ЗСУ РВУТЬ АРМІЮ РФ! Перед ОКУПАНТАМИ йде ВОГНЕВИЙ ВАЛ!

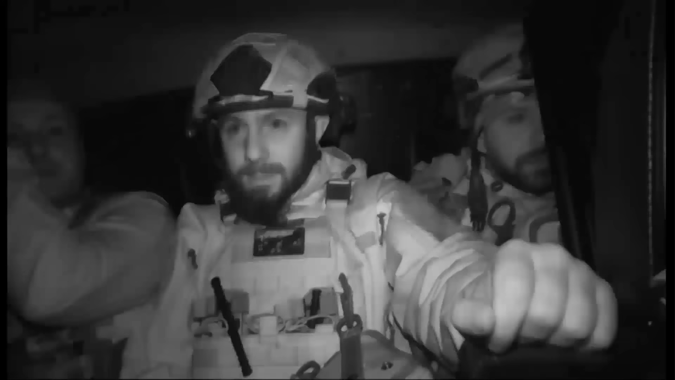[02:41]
позиції під Мирноградом За хлопцями ворог постійно плює,
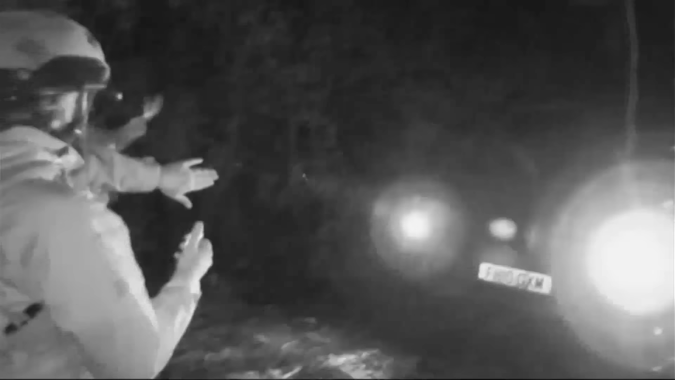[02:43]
тож дістатися місця, розвантажитись і замаскуватись пілотам треба якнайшвидше
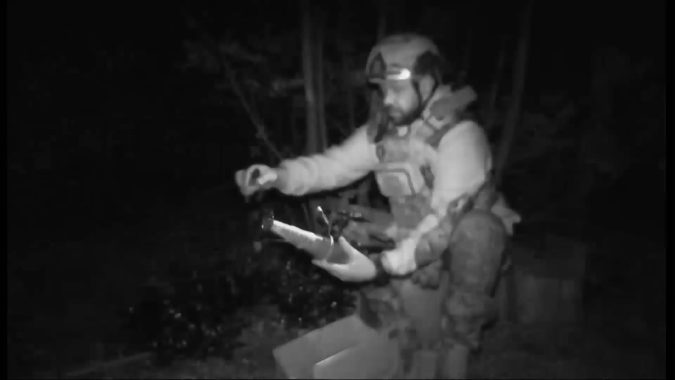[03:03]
Сапер Сергій одразу кріпить до дронів уламкові боєприпаси
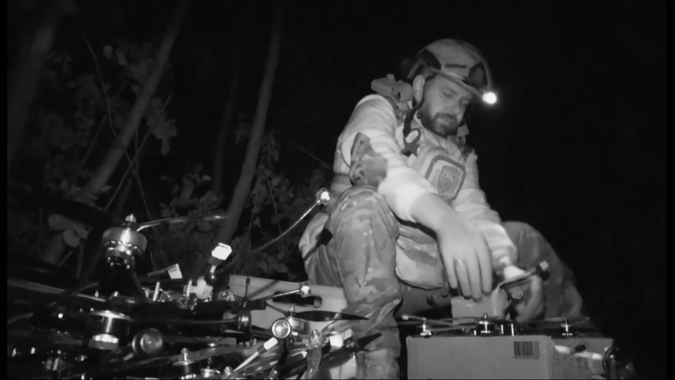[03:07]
Росіяни припинили штурми великими колонами